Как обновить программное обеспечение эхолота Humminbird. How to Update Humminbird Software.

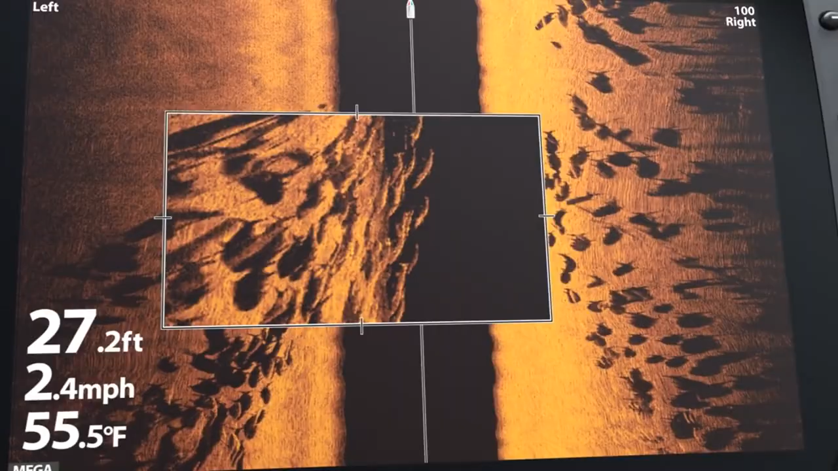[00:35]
On screen: depth 27.2 ft, water 55.5°F, speed 2.4 mph
гаджета
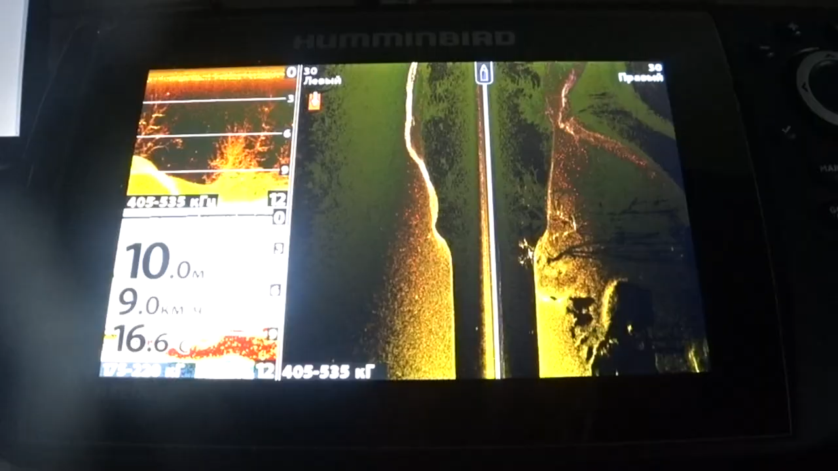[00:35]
On screen: depth 10.0 m
показывать буду на примере своей модели халота helix 7 chirp си второй
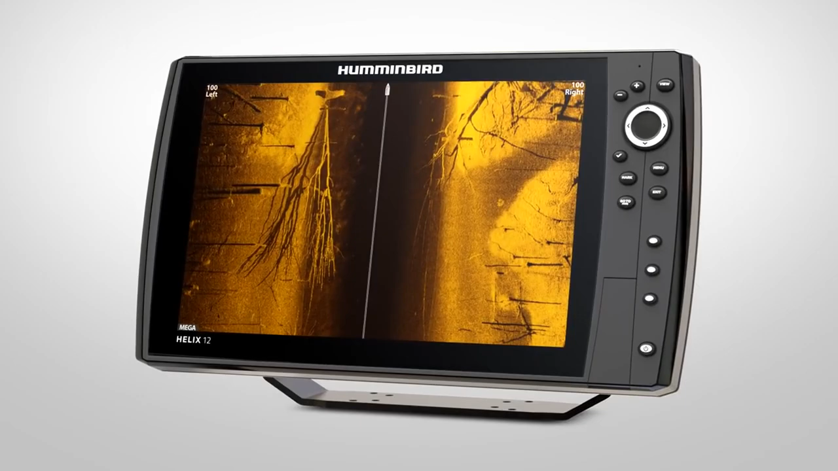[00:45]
последовательность действия одна и та же просто будут различия в интерфейсе у
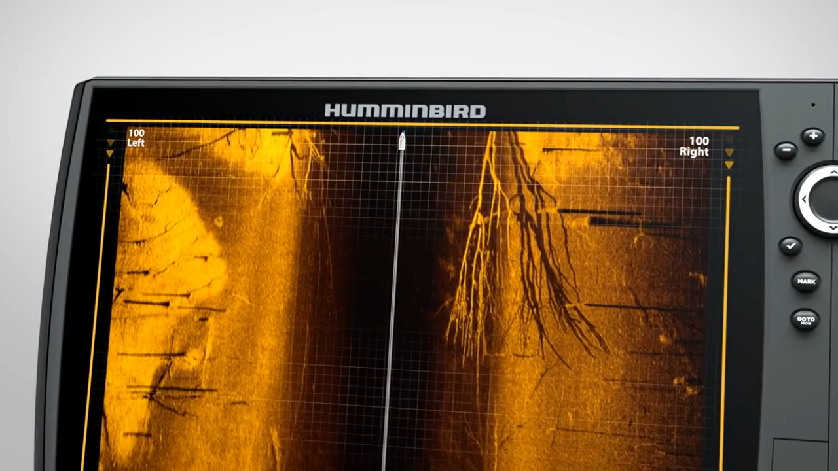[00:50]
каждой модели чуть по-разному ну и соответственно разные прошивки
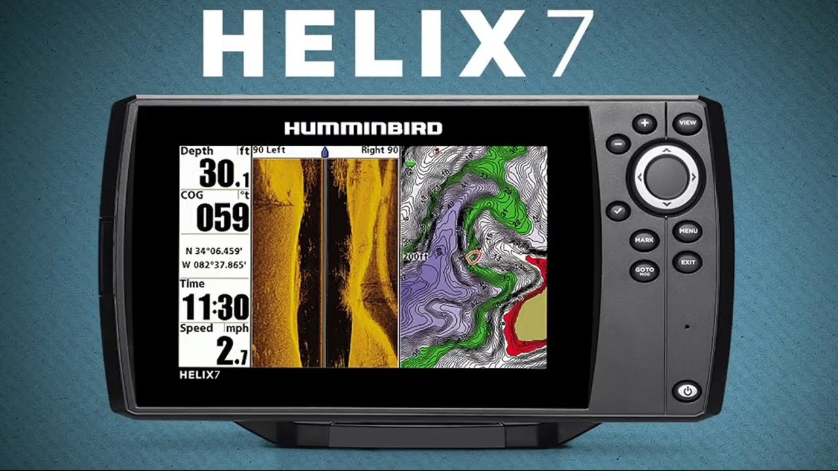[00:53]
On screen: depth 30.1 ft, speed 2.7 mph
мою модель уже не выпускают но все равно прошивки для моего товарища постоянно обновляются
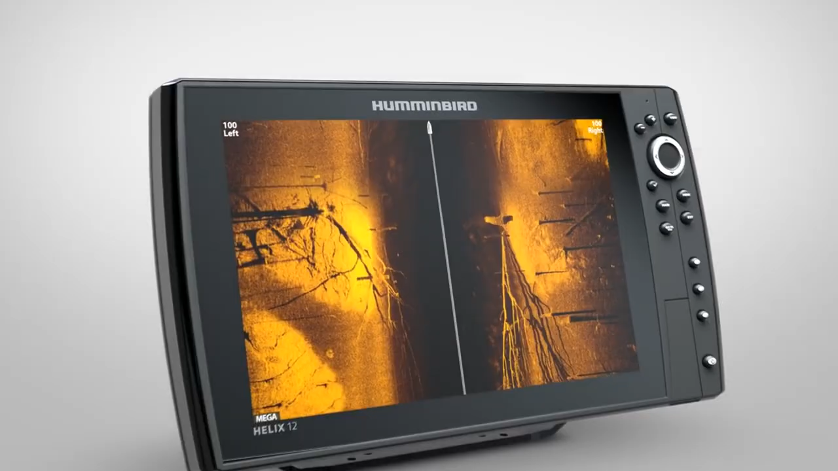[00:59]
что дают новые прошивки
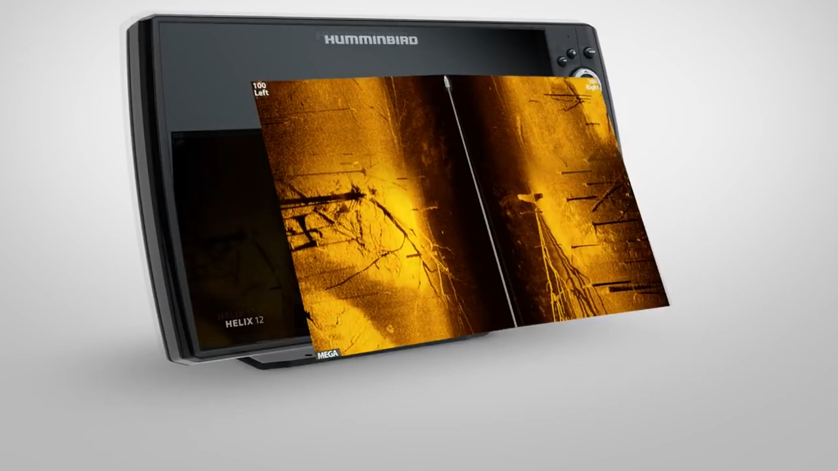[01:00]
они исправляют старые ошибки ну и конечно же никто не застрахован от новых багов
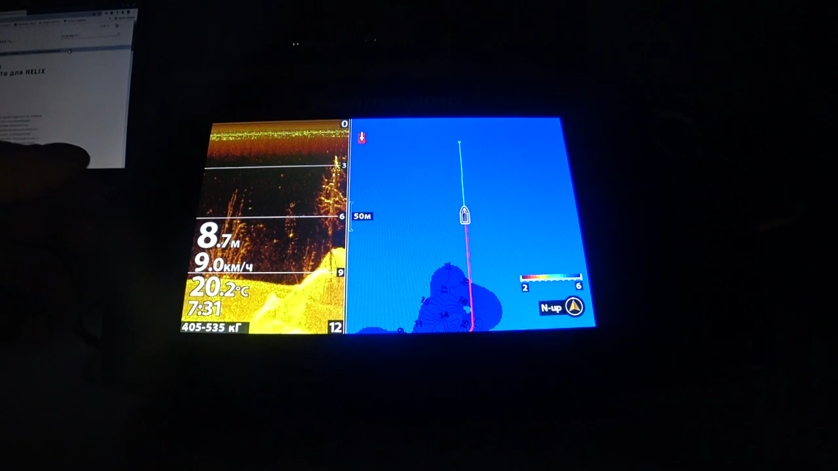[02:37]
On screen: depth 8.7 m, water 20.2°C, speed 9.0 km/h
не найдено то в моем случае нажимаю два раза на меню открываются окно с настройками здесь много вкладок находим вкладку виды
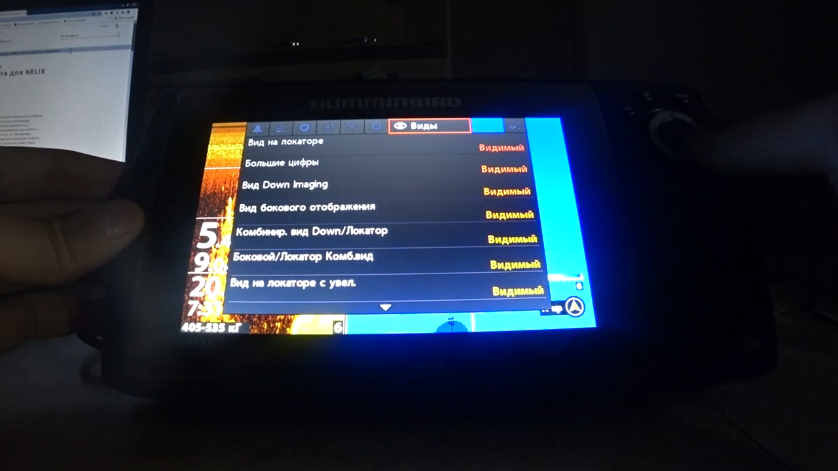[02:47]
и здесь находим сейчас прочитаю как она называется
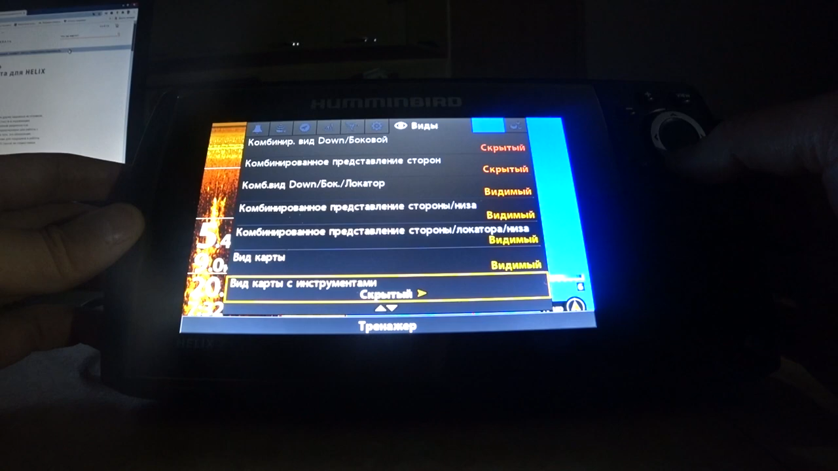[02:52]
это называется самотестирование вот
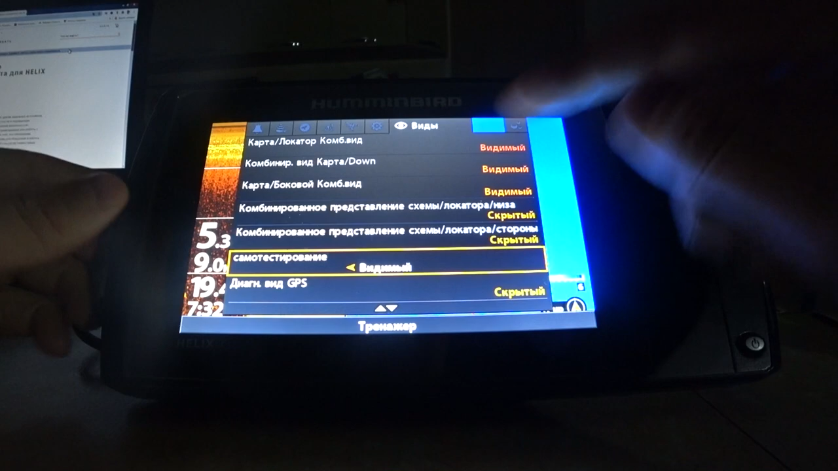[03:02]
он у меня видимый надо сделать видимым он может быть скрытый надо сделать вот
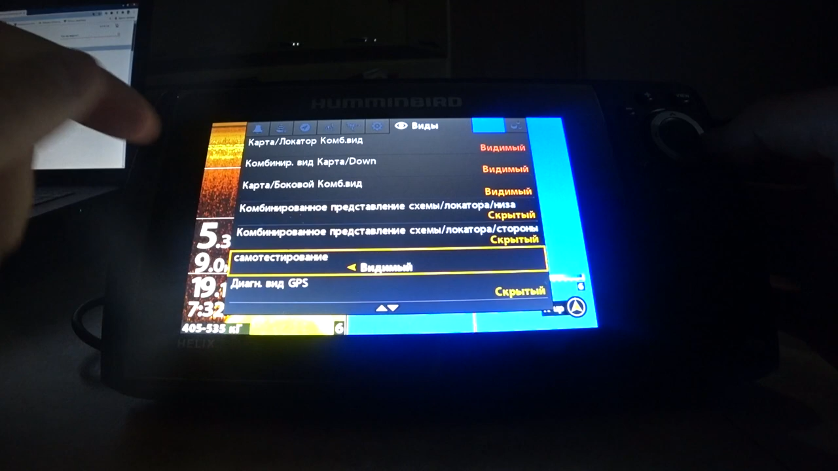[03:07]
так видимый и все и теперь мы его можем перелистывая